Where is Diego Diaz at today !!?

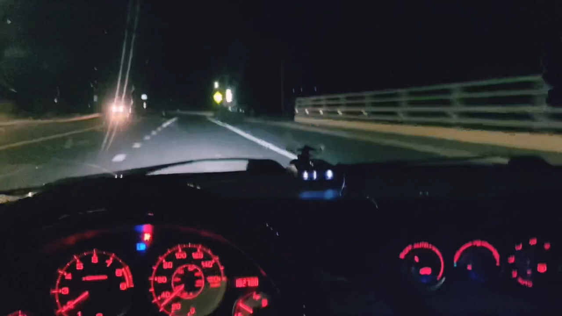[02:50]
Looks pretty sick. You can't really see it though because it's dim right now, bro. There was a cop passing me right in front. That shit went off, so I'm guessing it's pretty good. Cop that shit.